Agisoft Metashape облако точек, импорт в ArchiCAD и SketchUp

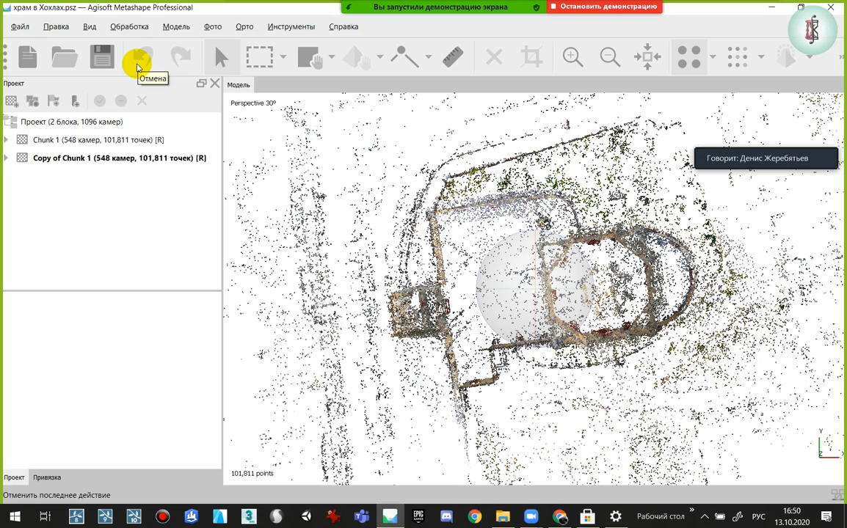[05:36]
Я сейчас вместе с Русланом открою. Это первое облако точек. Второе облако, то, которое сегодня на занятиях мы должны привести в нормальное состояние. Рассчитываясь автоматически, вот, ну, поскольку у меня, как говорится, не все были на первом занятии,
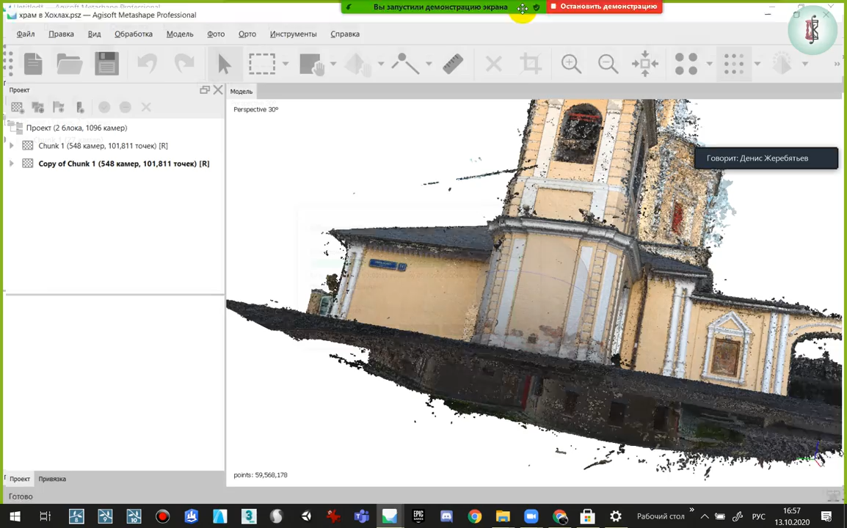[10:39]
Оно вот такое вот. Сейчас. Вот он, первое облако точек. И если у вас в компьютере настроено отображение, например, камер, то программа показывает, в каких местах пролетал квадрокоптер. Ну, или проводилась съемка. Если вы из земли снимали, то вот она покажет. Бывает такая ситуация, что если качество просчета низкое,
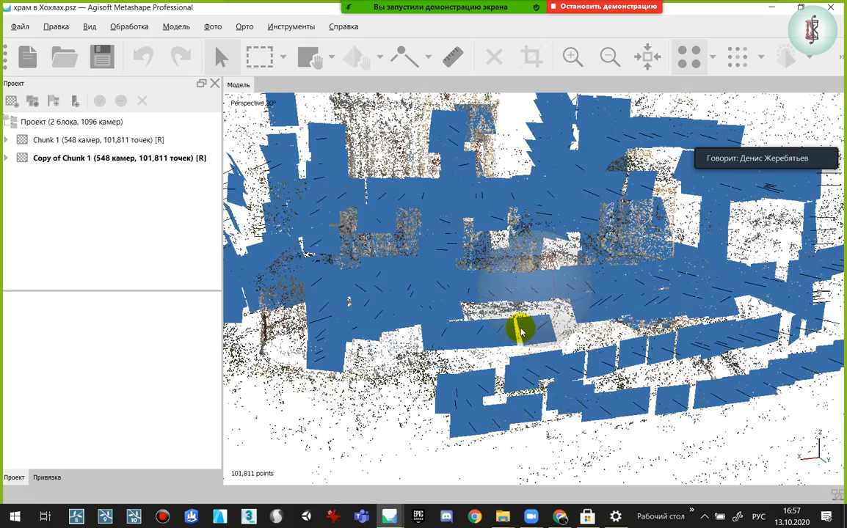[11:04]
то позиция камеры, она верно определяется, но с нее идентифицируются не все элементы.
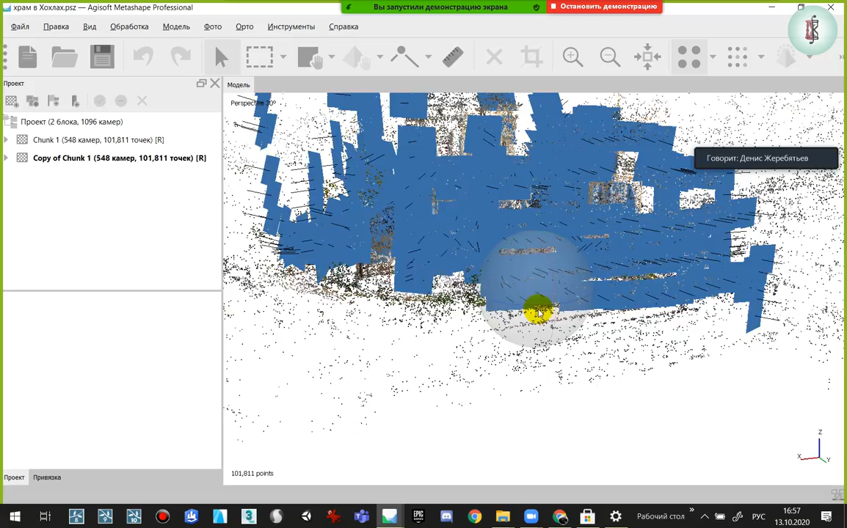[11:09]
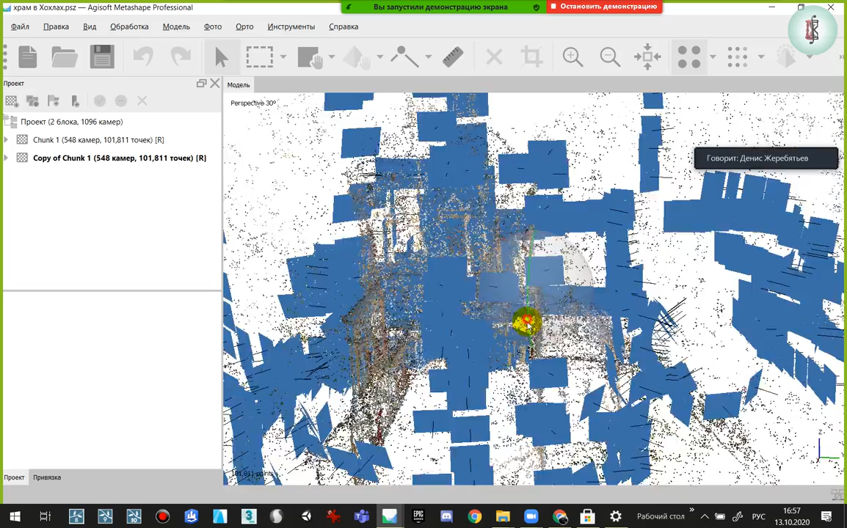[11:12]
То есть, алгоритм компьютерного видения видит не все объекты. Уже на этом этапе, постараюсь проще объяснять,
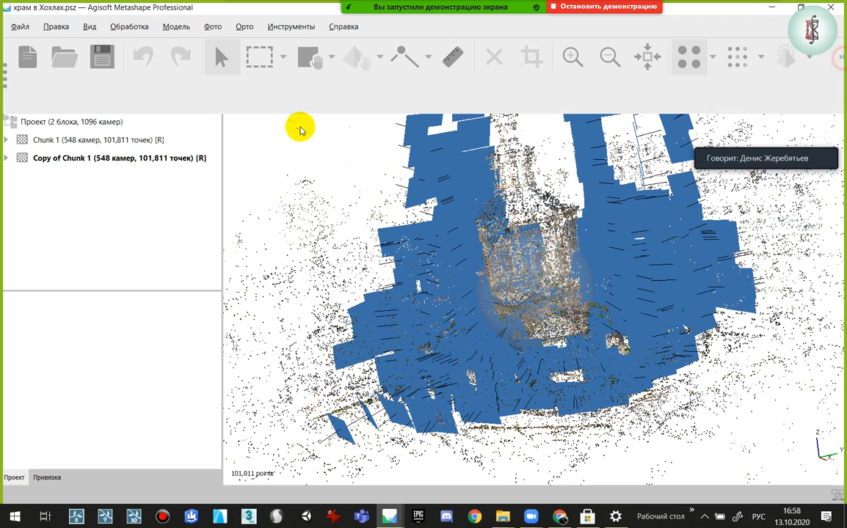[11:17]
можно уже сделать ряд настроек. Смотрите. Первая настройка, скажем, это предварительный результат компьютерного видения. Есть такая штука, как область.
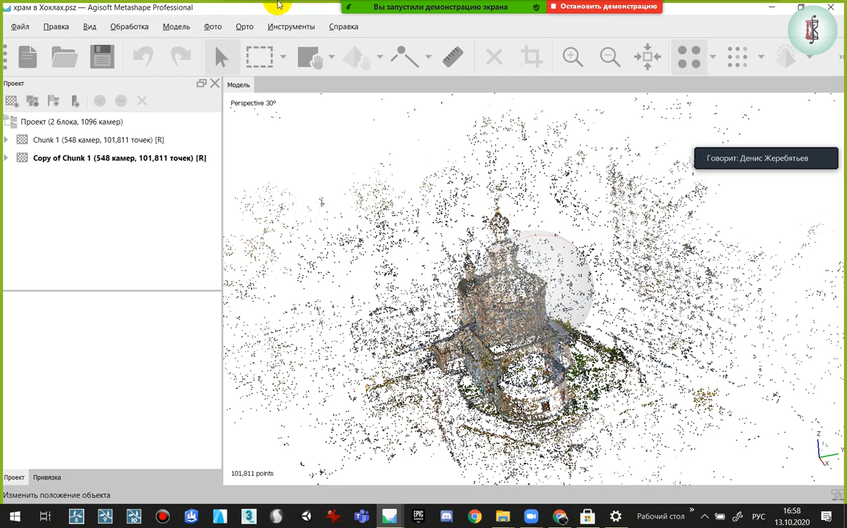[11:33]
Вот дальше, перед тем, как строить, скажем так, уточнять это облако, то есть, ну, сдать компьютеру задание, чтобы он форму здания начал уточнять.
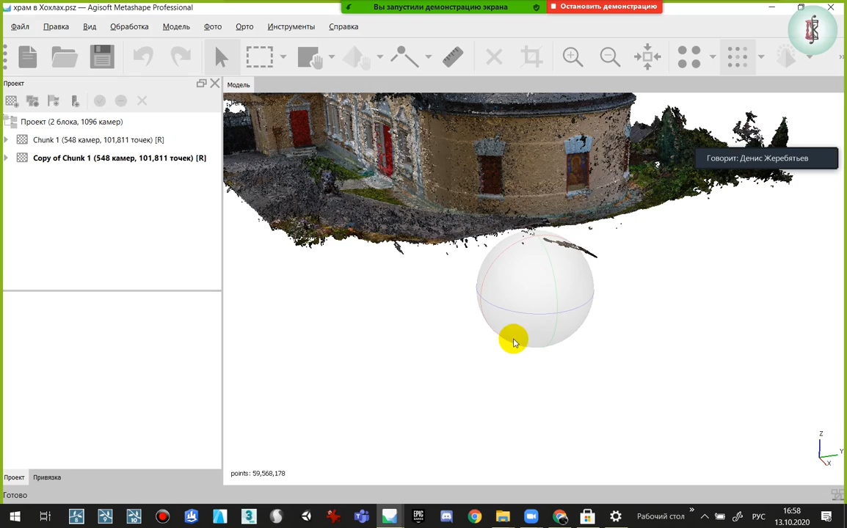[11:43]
И по нему выдал более лучшее качество. Да?
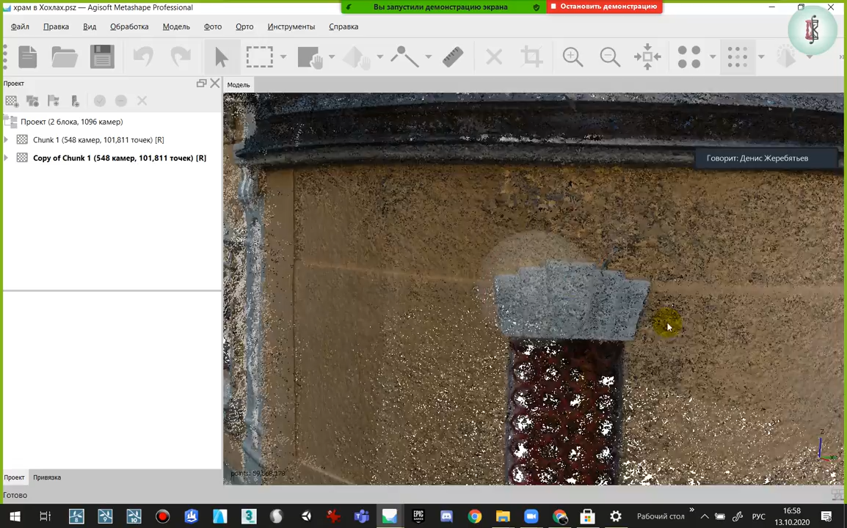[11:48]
Насколько возможно по данным фотографиям. Здесь нужно ему ограничить объем, который он анализирует автоматически. Делается это вот в этих двух кнопках. Первая кнопка, она показывает область, которая просчитывается.
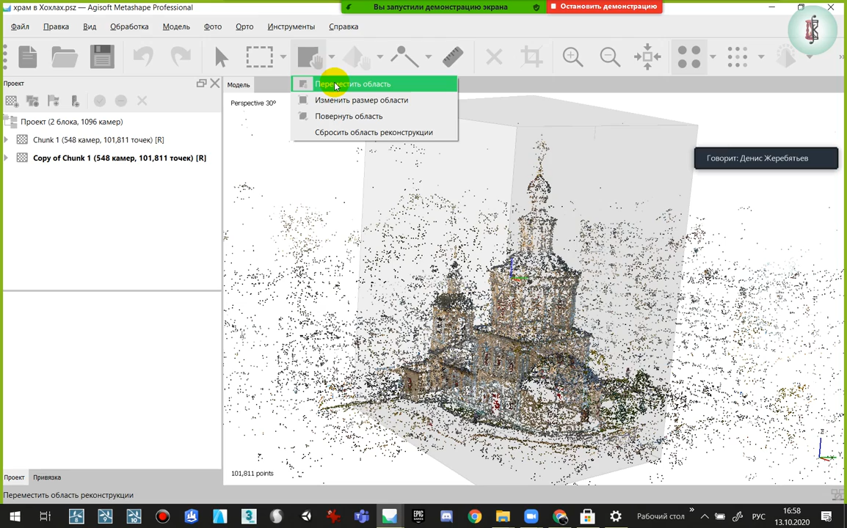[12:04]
На эту область мы можем, поскольку мы в 3D смотрим, есть горячие клавиши. Сейчас я показываю. Они у нас находятся на клавиатуре. 1, например, 7. В общем, это 1, 2, 3, 4, 5, 6, 7 клавиши. Если на них нажимать, то есть, ну, это я, например, у меня по одной оси поворачивается камера. Вид сбоку, вид сверху. Да? А теперь по другой оси.
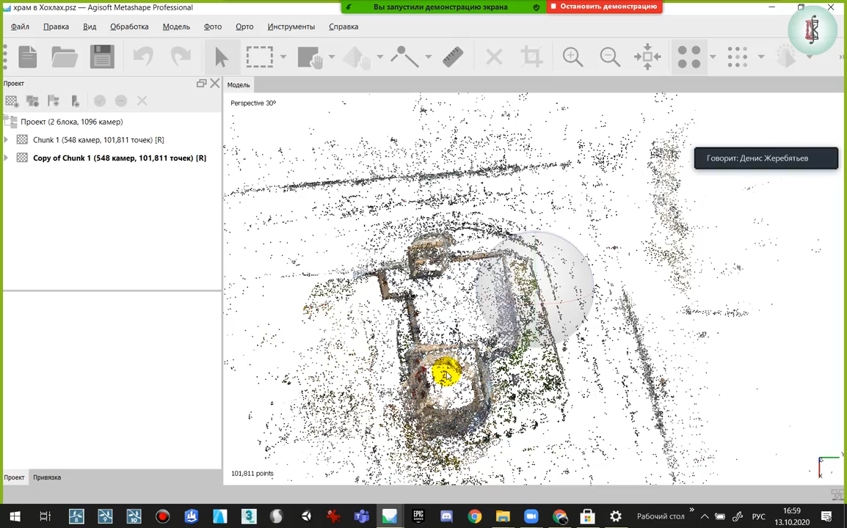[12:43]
Вот я взял... Значит, цифра 2 нам не просто поворачивает наш объект, да? По одной оси. Поскольку у нас есть изначально GPS, оно правильно выровняло вот этот как раз trackball, так называемый, да? И мы уже вертим наш объект, как нам удобно. Вот. Есть несколько видов. Ну, вообще, в черчении это изометрия и ортогональная проекция. Вот.
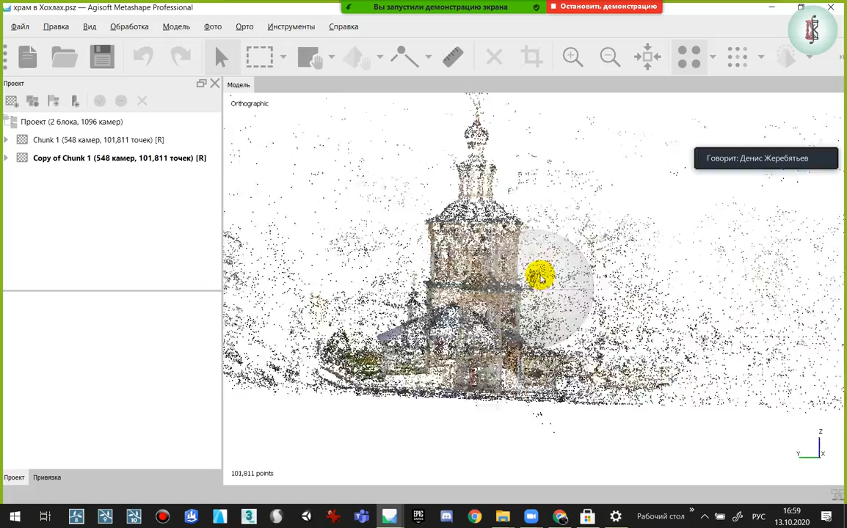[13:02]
Изометрия, значит, сейчас я перешел в ортогональную проекцию, то есть, в чертежный вариант. Вот я, как говорится, в чертежном варианте уже для себя,
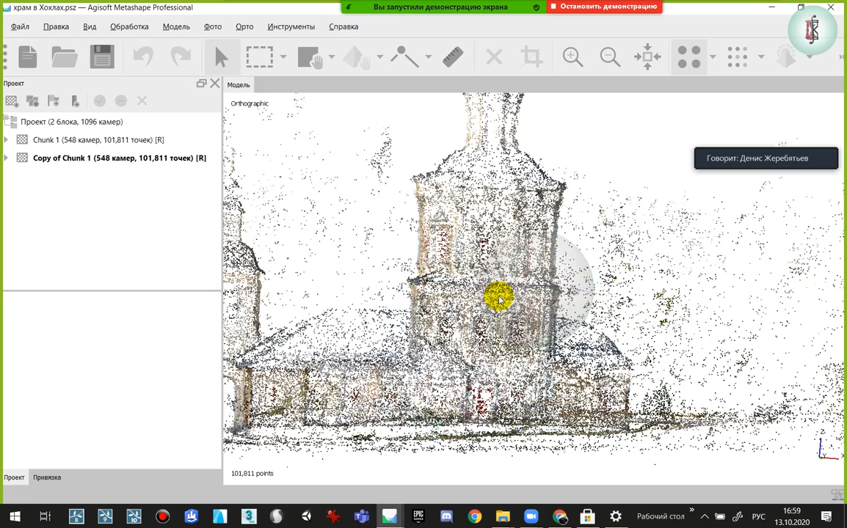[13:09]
ну, например, вид цифра 7. Вот смотрите. Перспектива, объем, чертежный вариант. И уже в этом чертежном варианте я при нажатии на кнопку могу очертить, вот она у меня, изменить размер. Выбрать границы. Один. Например, сверху чуть-чуть, да? Снизу. Иначе, если я это не сделаю, он мне будет просчитывать, что под землей, что в воздухе, да?
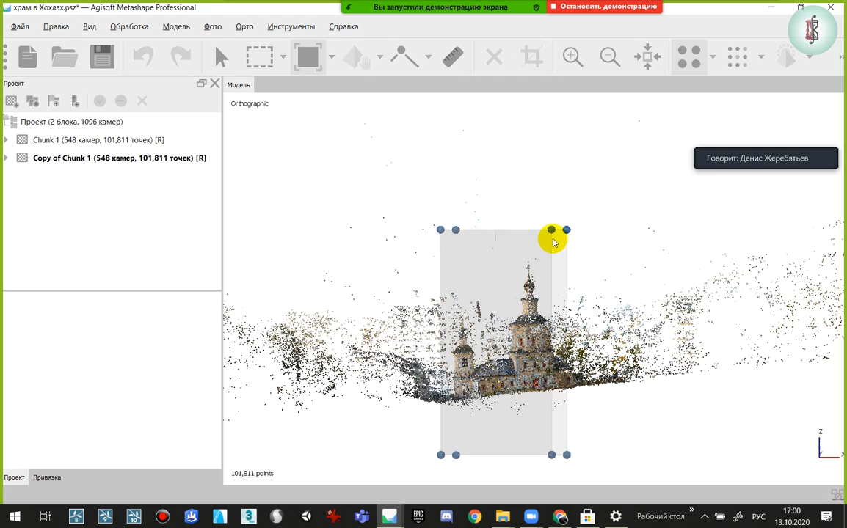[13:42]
И чем больше площадь, которую вы считаете, тем больше компьютер у вас напрягается. Вот. А лишний раз зачем ему создавать, вот, ну, после его загружать? Потому что каждый лишний метр он считает в кубических метрах. Вот, то есть он, мы его просто в процессах зря используем. Вот я ограничил.
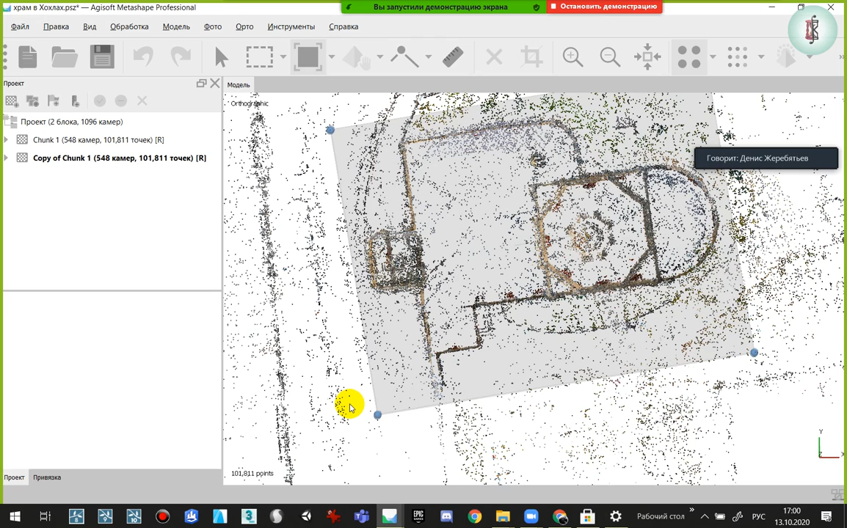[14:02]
Если вдруг получается так, что вы, например, забыли это сделать, и, например, ограничили вот так вот. Вот я как сейчас делаю. То уже на этом этапе, при создании плотного облака, он вам просчитает здание именно вот до этого места. И у вас будет обрубленный купол, точнее, обрубленный барабан. Поэтому очень важно определить изначально размер. Если у нас, например, данных GPS-а нету, вот может так случиться, что вот когда вот мы просчитывали на первом занятии с вами фигурку Будды, ну, мне лучше всего,